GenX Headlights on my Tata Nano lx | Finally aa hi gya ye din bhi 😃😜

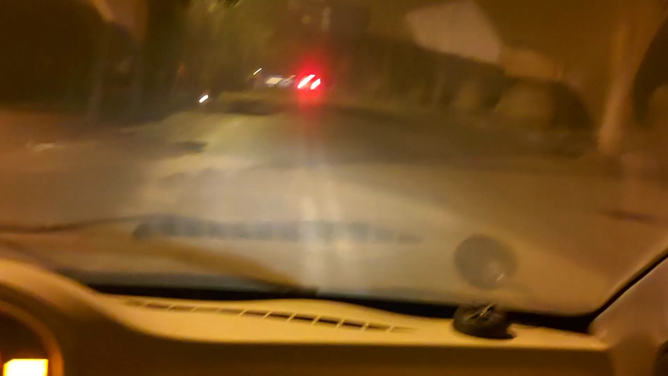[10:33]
चेक दिस आउट गाइस, लाइट तो है रोड पे, कोई दिक्कत नहीं आ रही चलाने में,
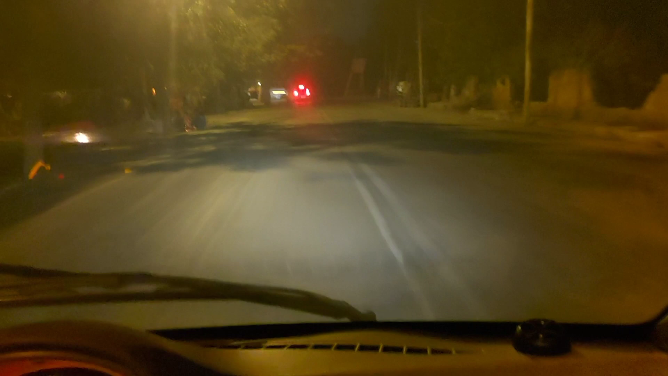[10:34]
ये देखो बंद कर दिया अभी मैंने आपको दिखा पैच, ये ऑन कर दी, ये हाई बीम, पर अभी ये किसी और साइड जा रही है, नोटिस कर रहे हो आप?
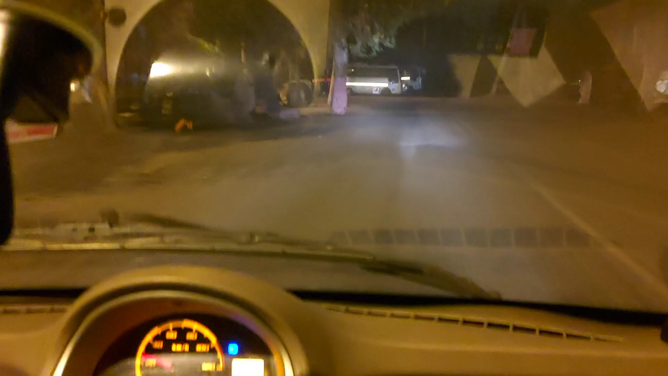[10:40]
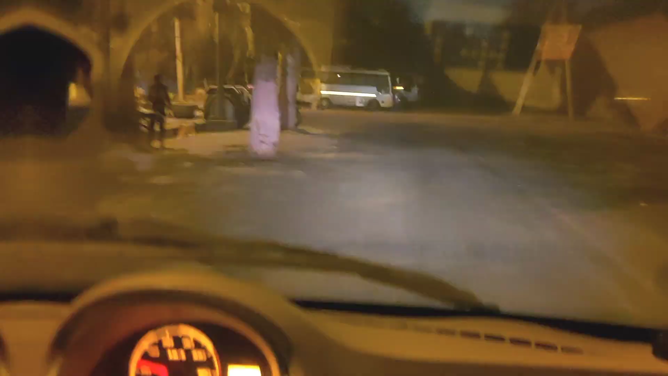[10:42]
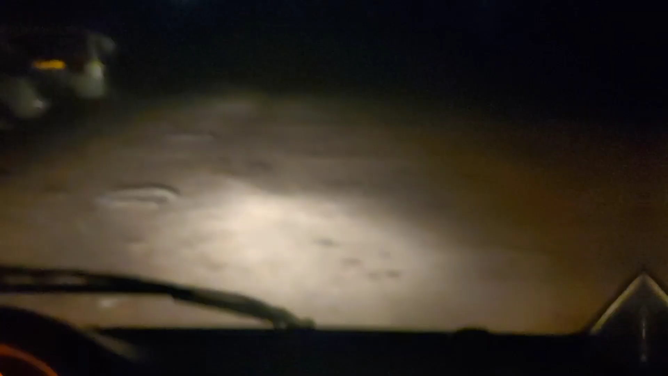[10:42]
तो मैं ग्राउंड में पहुंच गया हूँ, फोकस आउट है,
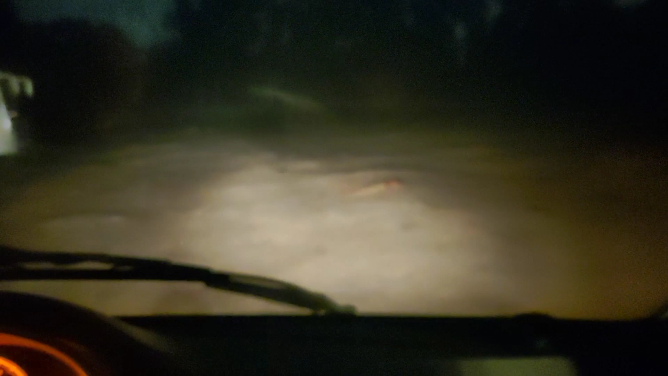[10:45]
देर वी गो, एक मिनट मैं जरा सेंटर में पहुंच गया ना, फोकस लेने की कोशिश करता हूँ, अंधेरा ज़्यादा होता है ना तो फ़ोन बेचारा फोकस नहीं ले पाता।